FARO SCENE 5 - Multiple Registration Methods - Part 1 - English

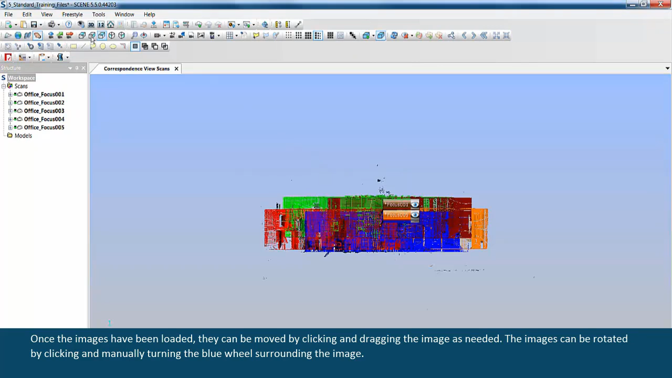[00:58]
once the images have been loaded they can be moved by clicking and dragging the image as needed the
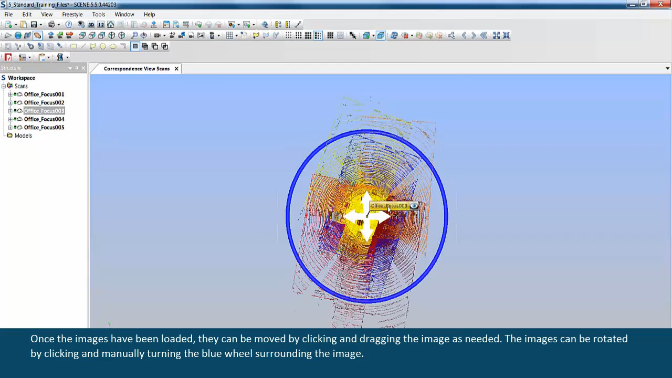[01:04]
images can be rotated by clicking and manually turning the blue wheel surrounding the image
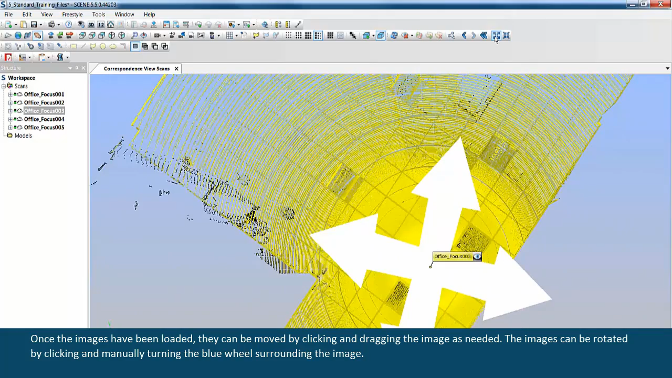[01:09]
the camera may be raised and lowered using the tools from the toolbar as well
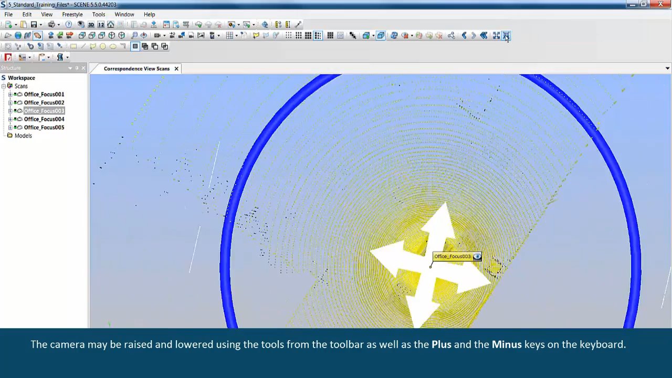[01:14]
as the plus and the minus keys on the keyboard the next method is target
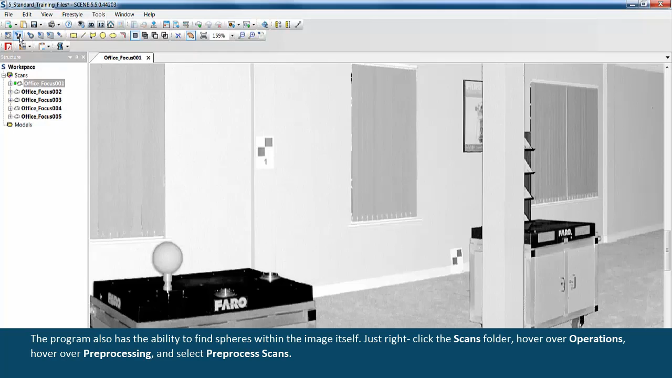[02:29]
the program also has the ability to find spheres within the image itself just right click the scans folder hover over operations hover over pre-processing
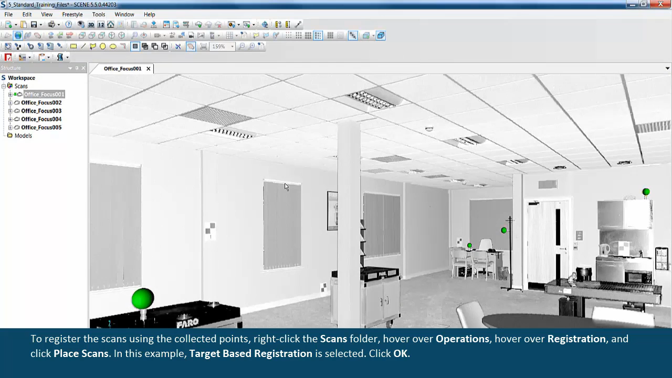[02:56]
using the collected points right click the scans folder hover over operations